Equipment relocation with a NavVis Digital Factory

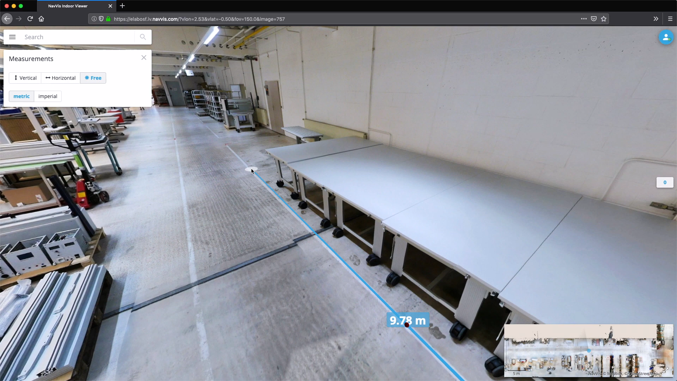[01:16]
A fast measurement makes it easy to verify the dimensions of the new site.
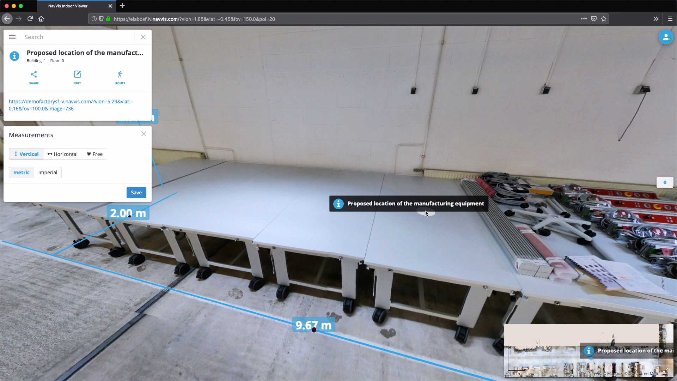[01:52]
Additional considerations like ventilation ducts or electricity
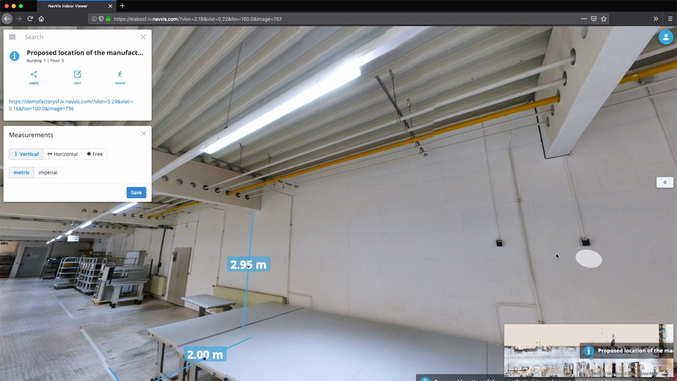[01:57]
supply can be reviewed simply by leveraging the high-definition panoramic images in Navis Indoor Viewer.
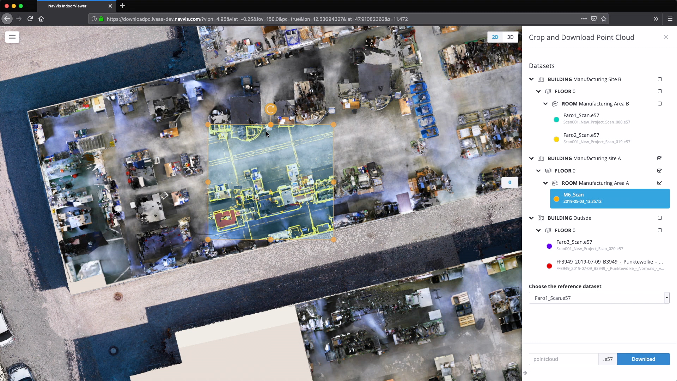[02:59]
Navis Indoor Viewer also enables users to crop and
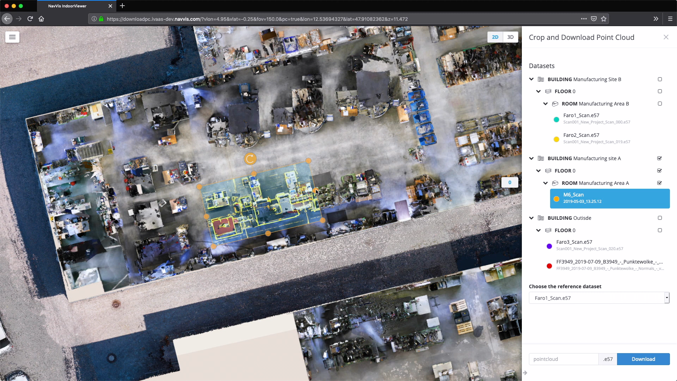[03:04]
download specific sections of the point clouds as an E57 file.